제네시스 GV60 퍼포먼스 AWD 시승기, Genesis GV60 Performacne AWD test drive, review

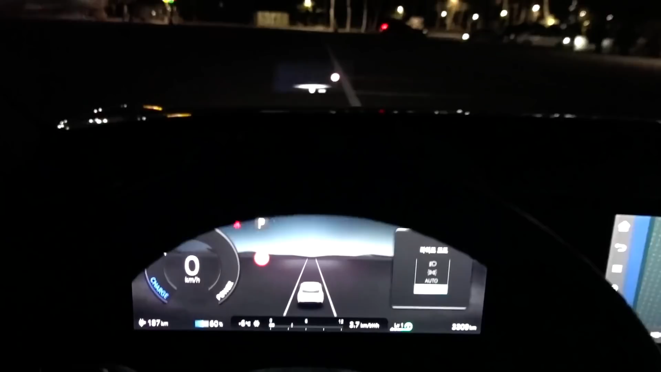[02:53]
ISF라고 해서 현대 모비스에서 개발한 시스템을 사용하고 있습니다. 광원의 폭과 직진성 좋은 편이고 매트릭스 LED이기 때문에 유연한 반응이 인상적이죠.
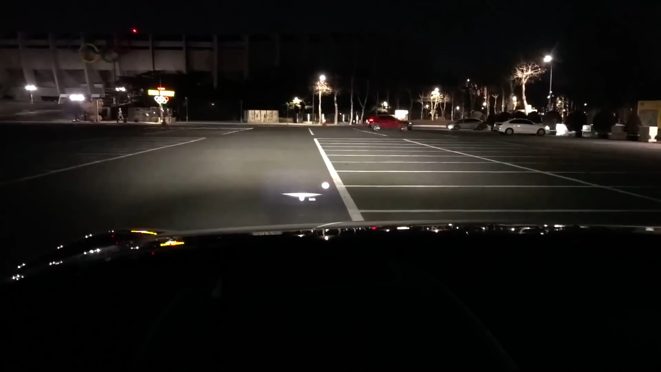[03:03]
특히나 초점도 아주 정확하게 잘 맞습니다. 상하의 변동폭은 서 있을 때보다는 주행할 때 조금 더 크게 다가왔던 것 같고요. 실내에 조사각 조솔 장치가 별도 없어서 좀 답답하지 않느냐라고 생각을 하시는 분들이 계신데 지금처럼 가로등이 있다가 없어지면 바로 ISF가 작동을 합니다.
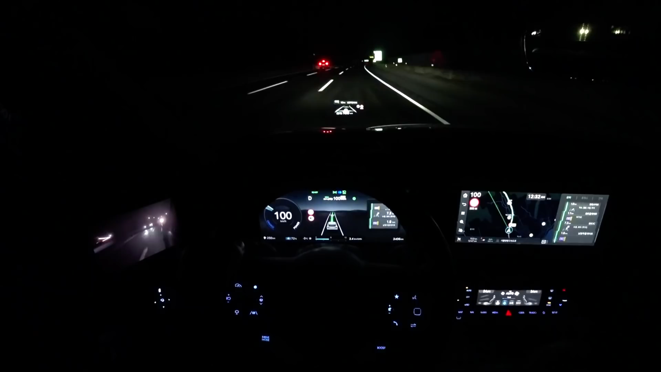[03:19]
운전석하고 조속 개별 컨트롤이 가능하기 때문에 예를 들면 운전석은 하향, 조속은 상향 반대로 조속은 상향, 운전석은 하향 이렇게도 컨트롤이 가능하고요. 3차선 도로에서 제가 가장 끝차선으로 주행하고 있는데 앞에 선행하고 있는 차량의 후미등 바로 밑에까지는 상향등에 준하게 밝게 비춰주고요. 조속은 상향등, 그러니까 일반적인 상향등을 비춰줘서 아주 정확하고 또렷한 야간 시야를 확보해줍니다.
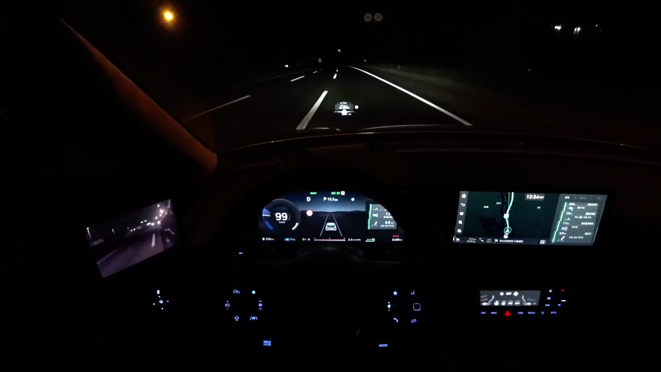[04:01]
말 그대로 인텔리전트하다라고 표현할 수 있을 것 같고요. 다른 브랜드의 비슷한 매트릭스 LED들하고 비교를 해보면 유연하게 반응을 하고 속도가 조금 빠른 면이 있습니다. 다시 가로등이 없는 곳으로 진입하고 있는데요. 역시나 ISF의 반응 속도 굉장히 빠릅니다. 3차선 도로에서 제가 2차선으로 주행하고 있는데 양쪽 1차선과 3차선 끝에 있는 그 넘어서까지 아주 또렷하게 잘 보이고요. 두 방향 모두, 운전석, 조속 두 방향 모두 상향등과 하향등의 컨트롤이 굉장히 빠릿빠릿하게 잘 움직여줍니다.